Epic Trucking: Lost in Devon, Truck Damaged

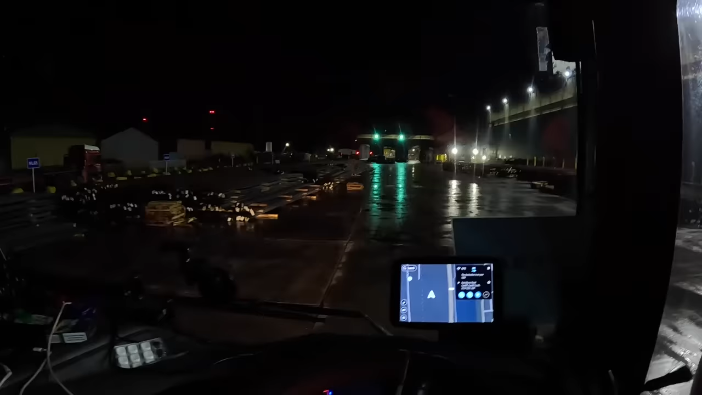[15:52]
We're in Cardiff. It is 5:30 in the morning. And this is going to the other side of the country, as in the East Coast, somewhere that way. So it's wet. I want to get this loaded and get gone before the rain starts.